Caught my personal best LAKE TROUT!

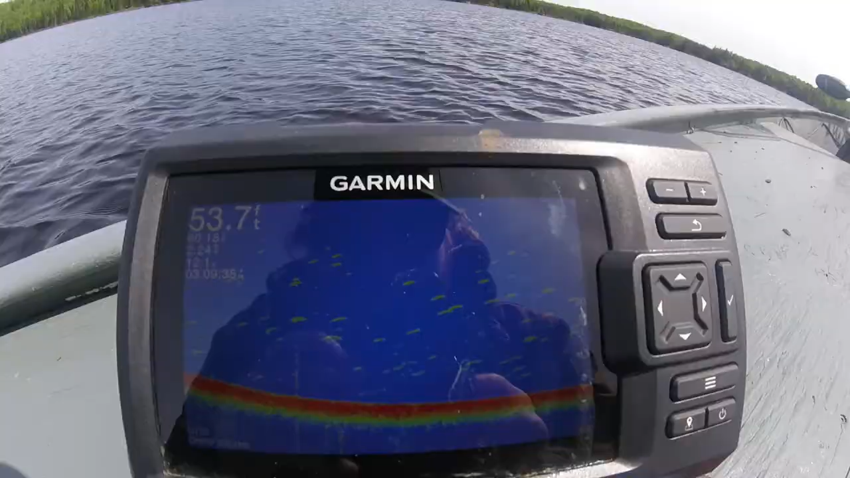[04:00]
On screen: depth 53.7 ft
marks marks that's just freaking absolutely insane how many marks there are down there and i'm not getting a single bite
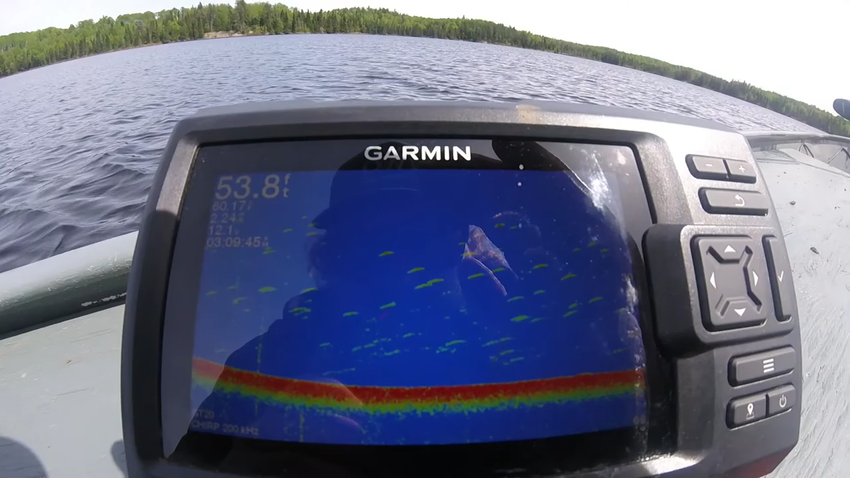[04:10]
On screen: depth 53.8 ft
they're suspended from almost 15 feet sitting down to 45 like that's insane hmm we're hooked up we're hooked up